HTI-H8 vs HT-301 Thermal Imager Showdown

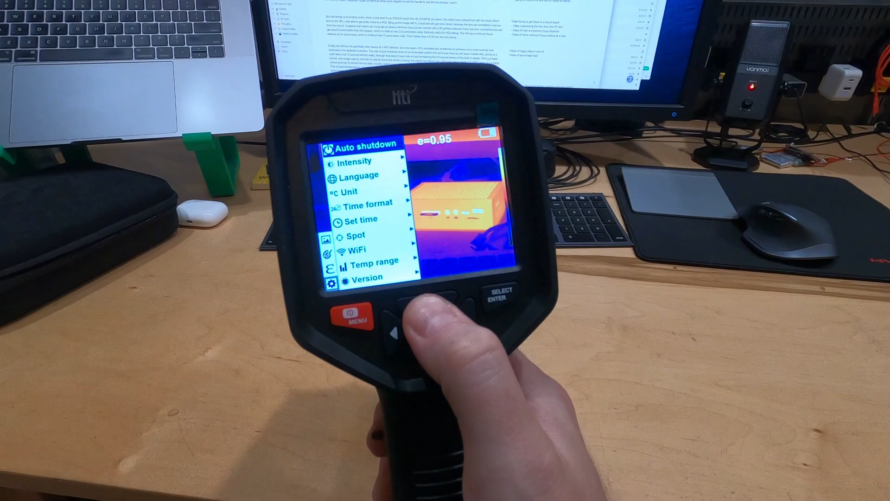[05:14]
but once again, HTI's complete lack of attention to software turns what could be a total redemption into absolute frustration.
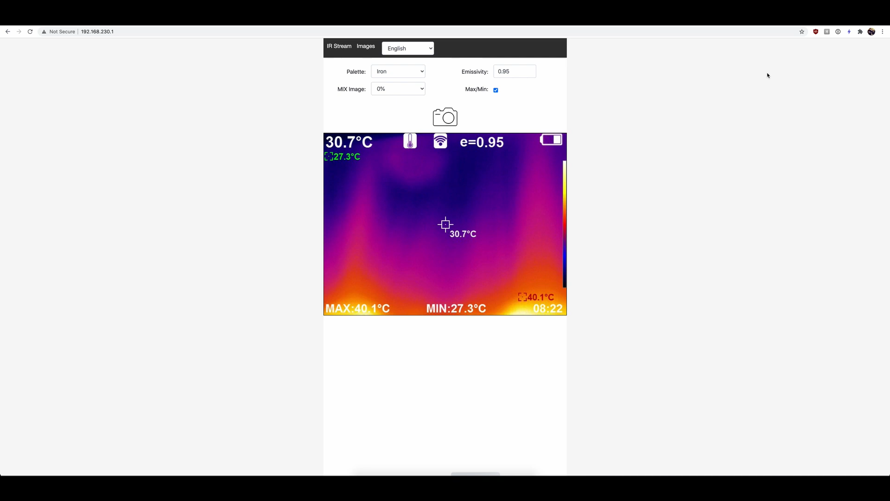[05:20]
On screen: spot 30.7°C, max 40.1°C, min 27.3°C
The web UI puts immense strain on an embedded system that can't even keep up with basic functionality, giving us a video feed a full 1.5 seconds behind reality, which actually doesn't even look so bad considering the full second latency of the built-in display. With just basic control over image capture and no way to mount the camera anyway, the web UI has almost zero utility over handholding.
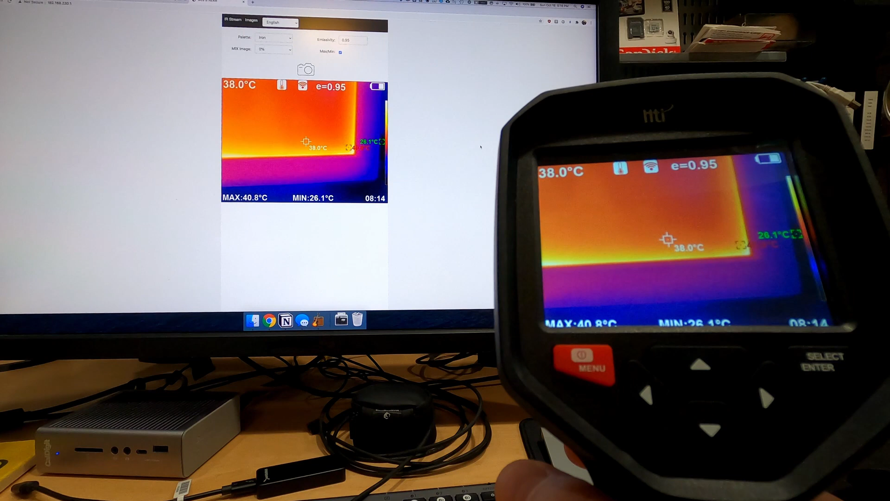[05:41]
On screen: spot 38.0°C, max 40.8°C, min 26.1°C
I guess it gives you a hacky workaround to record thermal video, but like, really?
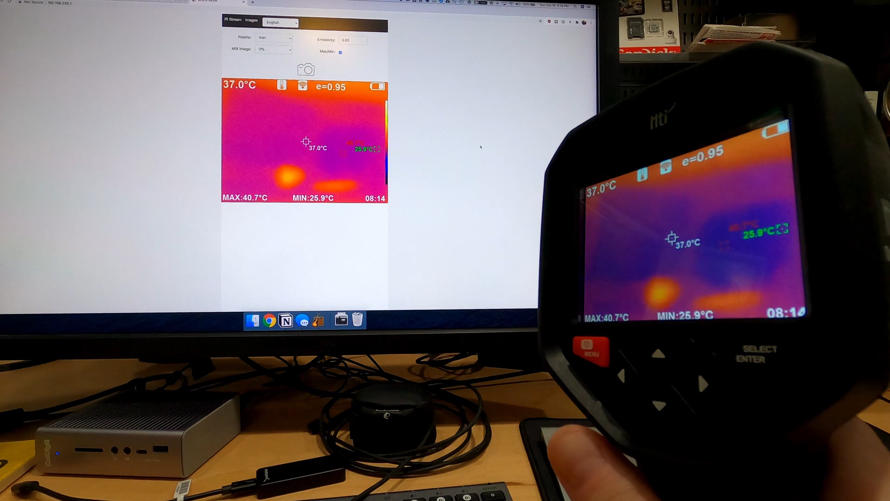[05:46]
On screen: spot 37.0°C, max 40.7°C, min 25.9°C
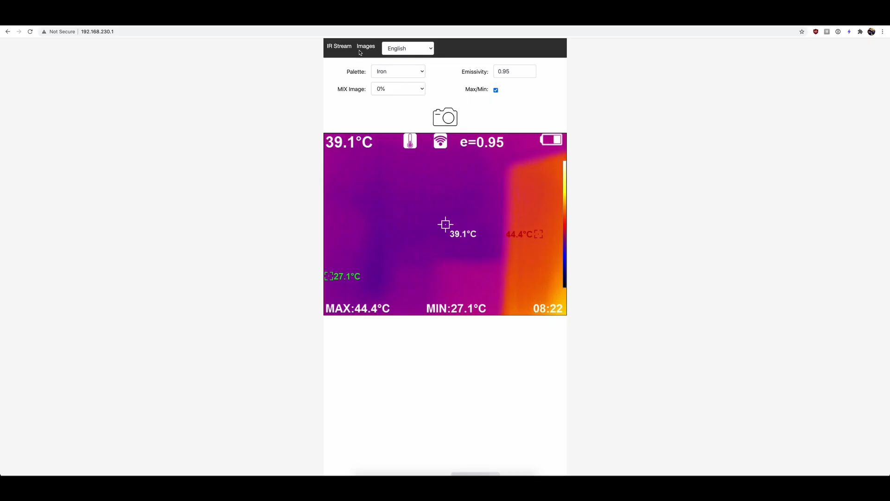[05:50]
On screen: spot 39.1°C, max 44.4°C, min 27.1°C
It also offers access to the images you've taken with the device, but I had even worse luck here.
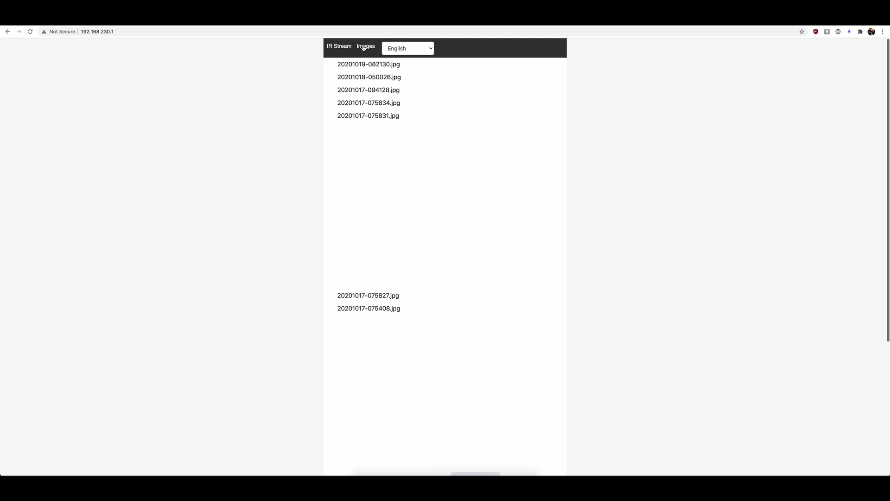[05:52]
They all load simultaneously, and somehow despite being tiny, take roughly an eternity.
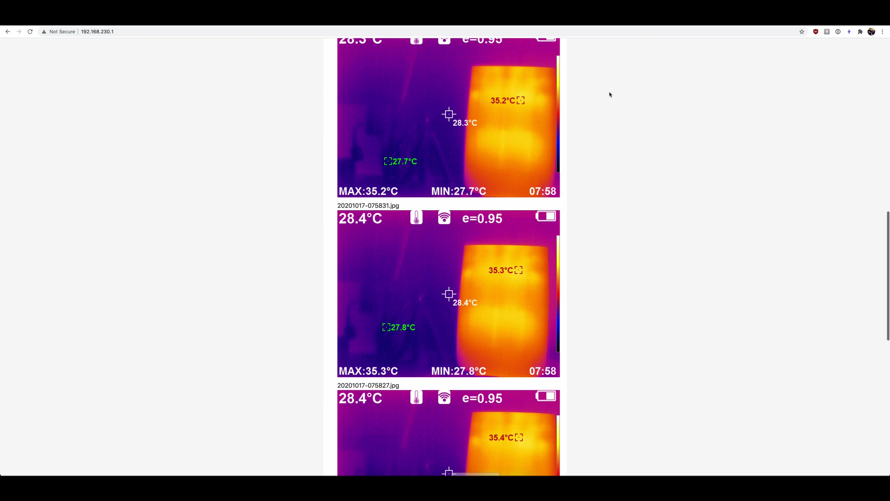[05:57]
My only real success was the first time I tried, and even then there was only one saved image.